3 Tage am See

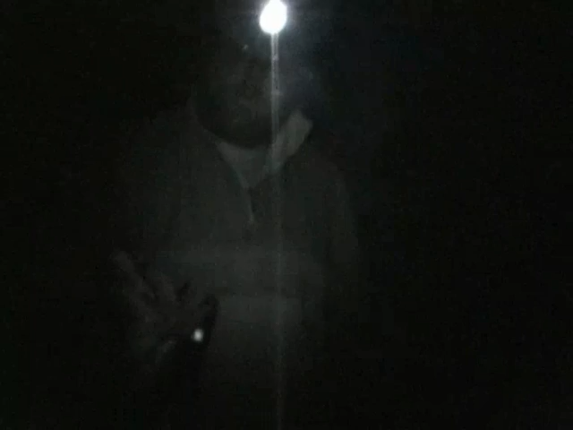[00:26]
Wow, der glorreiche Fischer. Schau wieder unten. Schau dir das an, wie sie leuchten. Die Augen leuchten sie.